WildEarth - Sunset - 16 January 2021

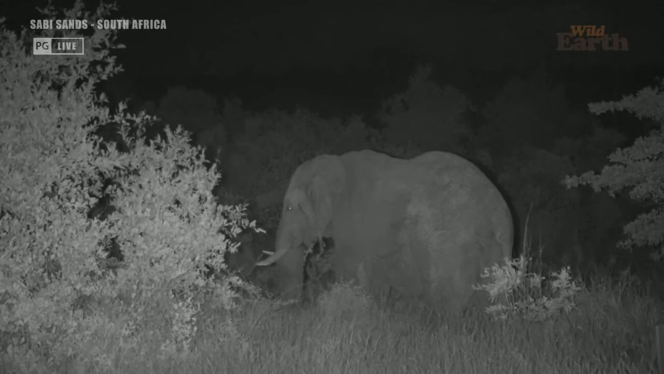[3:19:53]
It's difficult to insure your crops against elephants, though. Oh, you can see the lightning off the back of that elephant a moment ago. This elephant bull is not too concerned with the lightning. Actually, they quite enjoy the rain. Helps to cool things down. But it's that sort of tentative moment where you just know that the storm is coming in from three different directions, all of them closing in. So you don't want to be too far away.
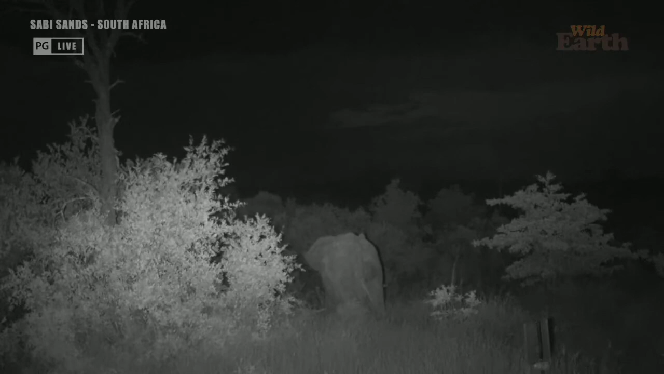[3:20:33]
And off the elephant goes. He's heading towards Galagopan. Maybe he'll go and have himself a drink. He's been feeding on the marula tree that we stopped earlier in the drive with that herd of elephants. He obviously arrived here to try find some of the marulas that herd gobbled up. And in the process, he's actually done the tree a little bit of damage.
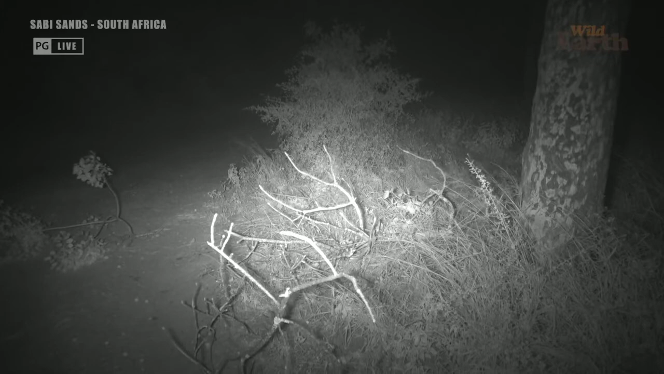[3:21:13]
And there were plenty of fruits on the floor before. Now there's only a couple. They're falling in the wind. You can actually hear them dropping.